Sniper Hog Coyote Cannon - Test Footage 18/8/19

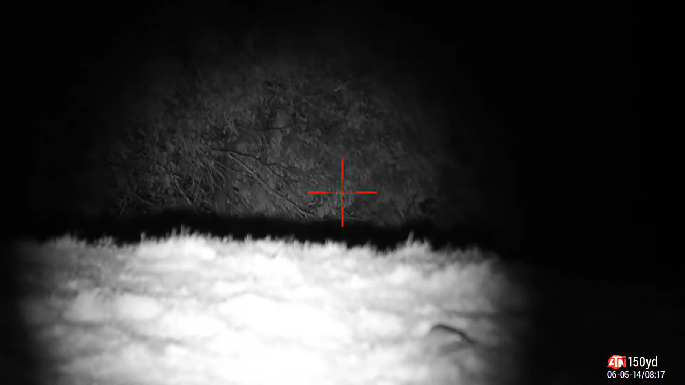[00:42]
the detail that the sensor on the ATN is picking up is just mind-blowingly good.
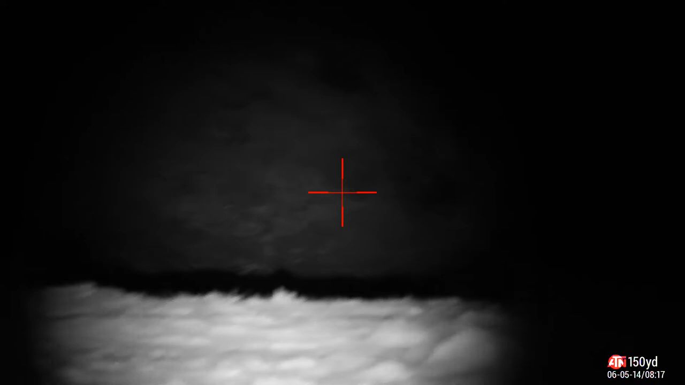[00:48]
I will take it somewhere out shortly, I just rocked in here and I saw a couple of foxes,
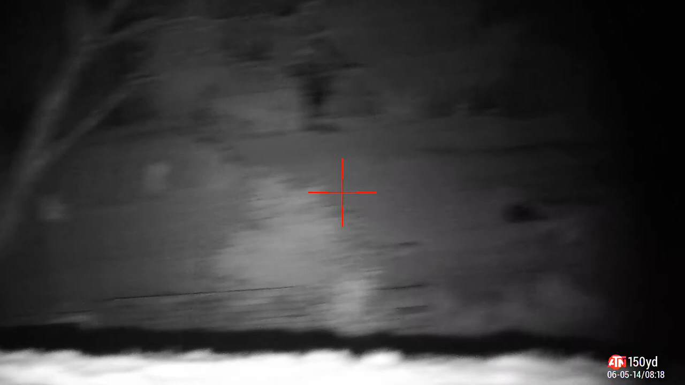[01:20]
it's just beautiful, it's absolutely beautiful, a man of light to see what's at, it's just beautiful.